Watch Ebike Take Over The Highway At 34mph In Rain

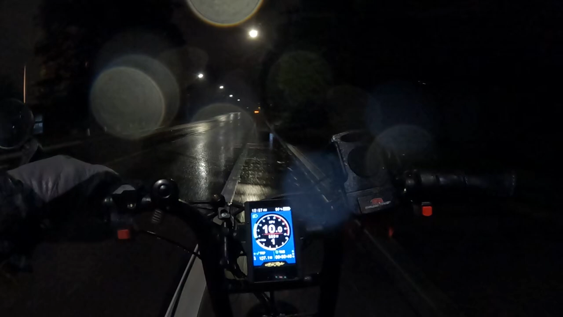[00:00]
and welcome back to the channel this video is a early Sunday morning at about 5 30 in the morning
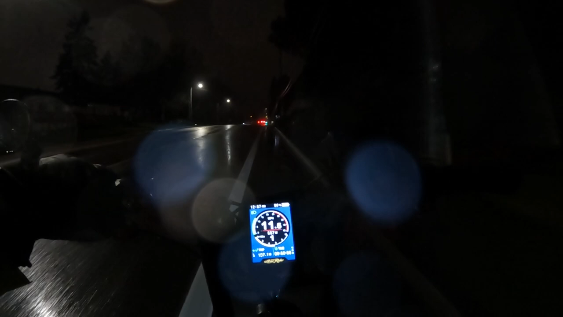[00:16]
it's a ghost town Sunday morning ghost town this is a ghost town ride on the Ariel Ryder Grizzlies
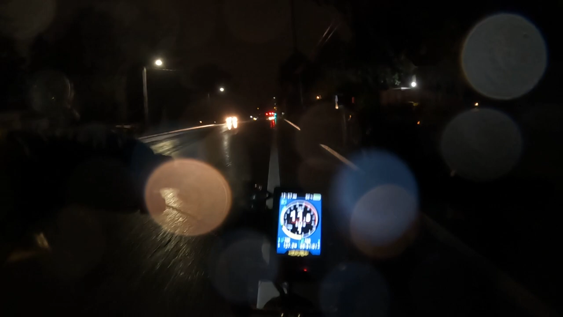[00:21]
as soon as I say that I see a few cars coming so but otherwise it's been pretty dead out here this morning
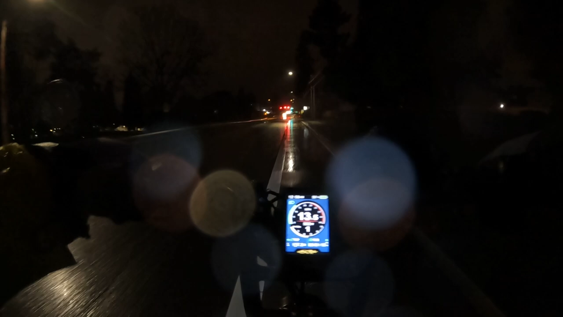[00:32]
I kind of like it the fewer cars on the road
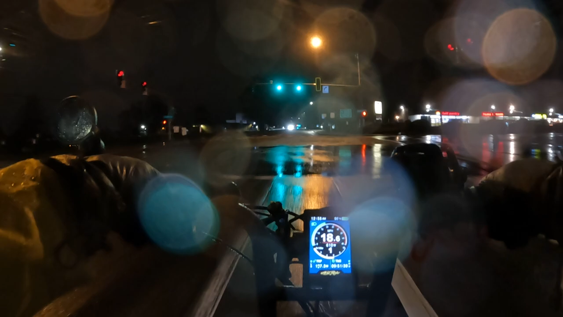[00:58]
I need to adjust my potholes
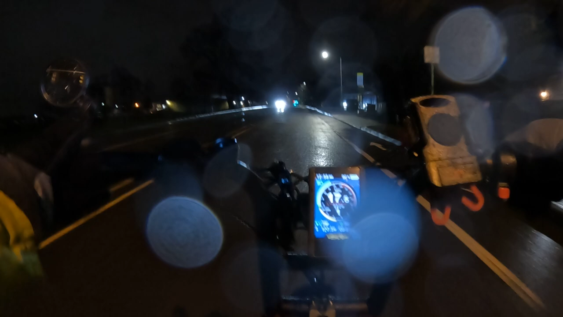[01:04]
that's the problem with night riding you can't always see them look at this we get to ride on the highway here with no cars around
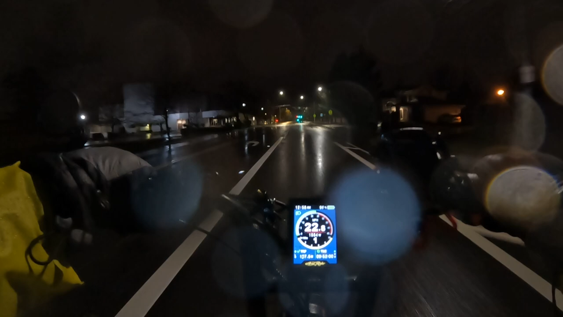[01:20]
nice it's raining a pretty steady rain here right now bordering on being heavy but not quite but I'm all decked out in my rain gear so it's not a problem for me
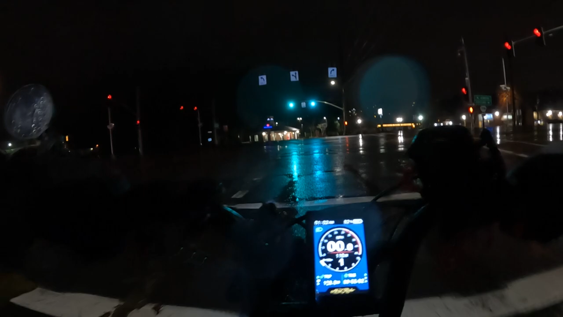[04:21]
Pretty cool. And I got to do it on the highway. Just to show you what the grizzly can do. Yeah, it's pretty nice. I'm not going to get the same on this highway because this is a busier highway.
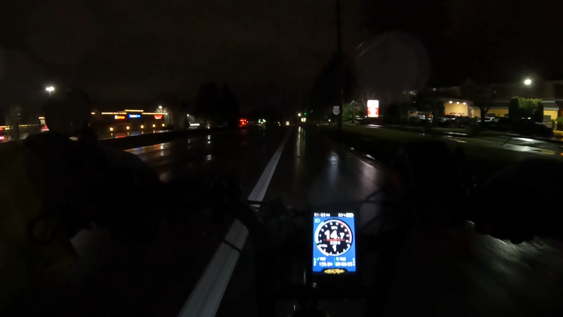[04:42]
So, even at this hour of the morning, on a Sunday morning, there's going to be some traffic. Now, I'm wearing glasses for protection, but boy, there's a lot of crap in the bike lane here. But even still, I can feel that rain as I was going 33 miles an hour whacking my face. See, my cheeks are feeling it right now.